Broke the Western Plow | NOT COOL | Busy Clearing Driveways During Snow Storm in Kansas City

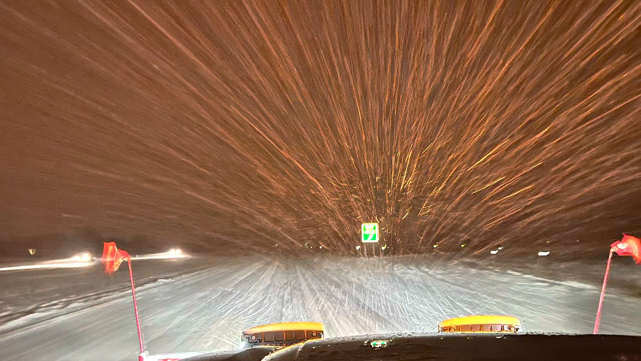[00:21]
This is what we're dealing with. Uh, going about 35 miles an hour. It is coming down.